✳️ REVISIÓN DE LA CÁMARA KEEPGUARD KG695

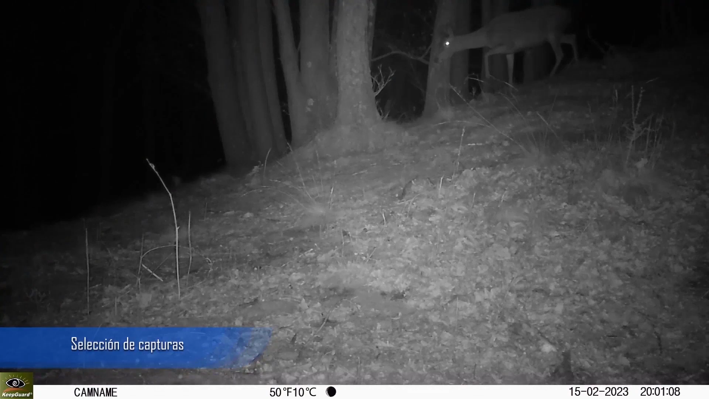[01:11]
Una cierva de noche. Se aprecia bien el sonido de las pisadas en la hojarasca.
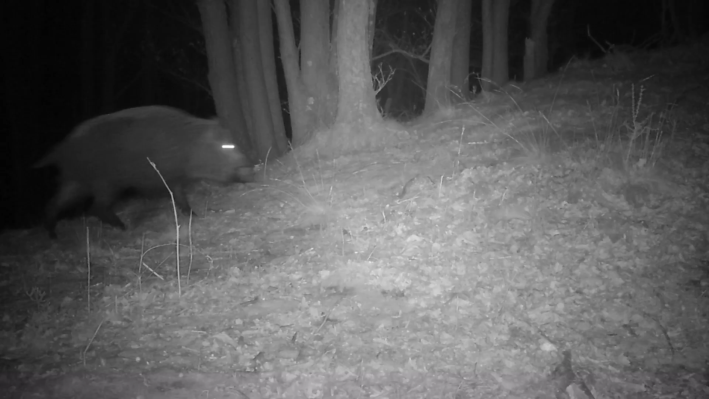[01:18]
Y también pasaron jabalíes,
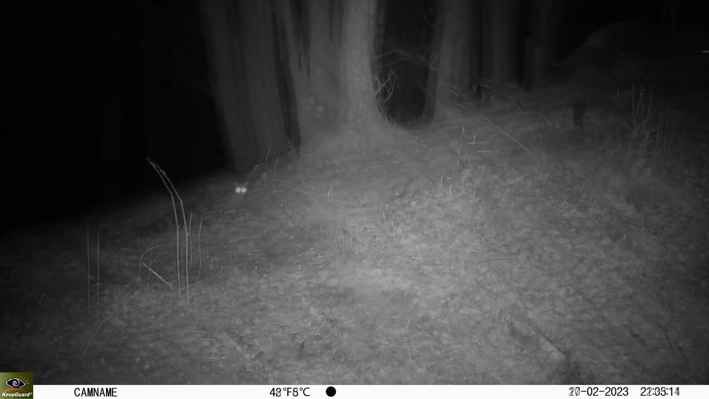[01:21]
una jineta y varios tejones. Me gusta la iluminación que proporciona el panel de los LEDs. Me parece suave y bien distribuida.
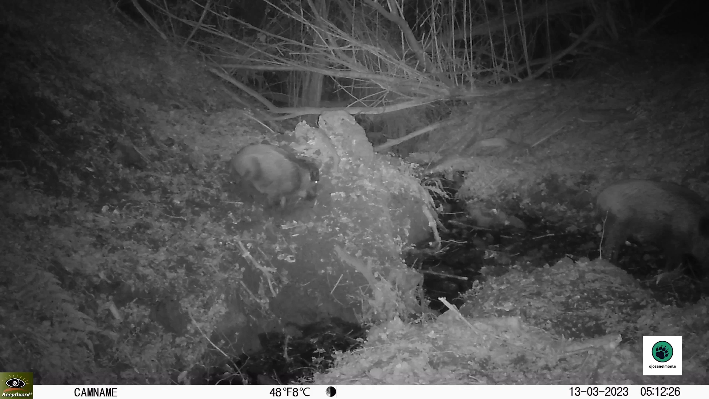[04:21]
para evitar que en alguna situación en la que los animales o las activaciones falsas generen muchas grabaciones, no quedarnos sin batería rápidamente.
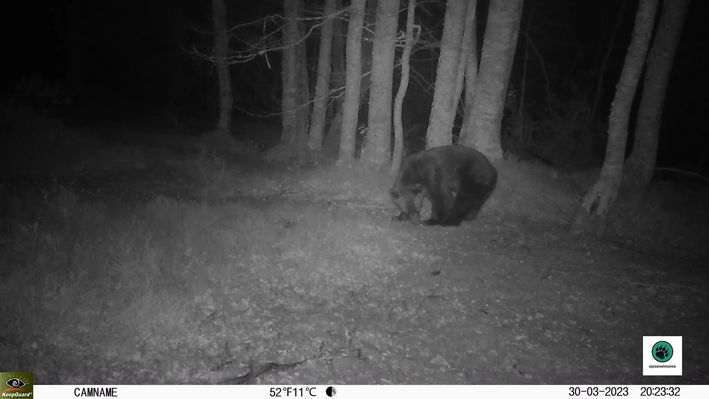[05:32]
En cuanto al vídeo nocturno, el modelo utiliza iluminación de cuatro LEDs infrarrojos de 940 nanómetros. La cámara emite una luz potente, invisible para los animales y las personas, con buena expansión hacia los laterales de la imagen.
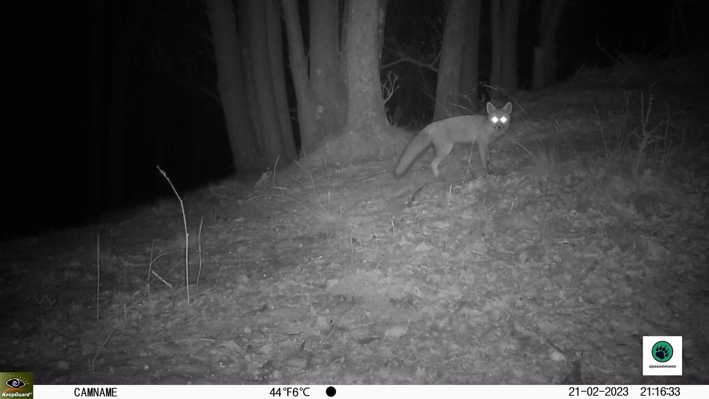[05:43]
Esto lo notaremos especialmente en el modo foto, ya que en las imágenes no solamente veremos bien el centro de la fotografía, sino también las zonas periféricas que quedarán ampliamente iluminadas y con alto nivel de nitidez. Buscando la comparación con otros modelos de gama alta y de doble lente, la iluminación se me asemeja más a la de la Busnel Core No Glow que a la de la Patriot, y en cualquier caso me parece de buena calidad. La potencia de los infrarrojos es regulable, con tres niveles de intensidad, según la distancia a la que queramos iluminar.
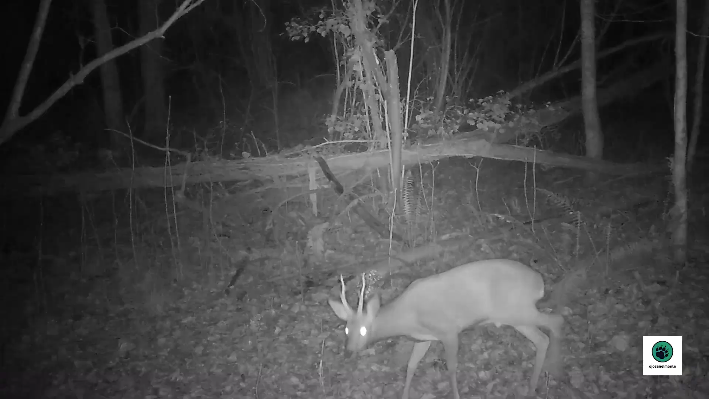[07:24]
que es inferior al punto de vista de las grabaciones diurnas y superior al de las nocturnas.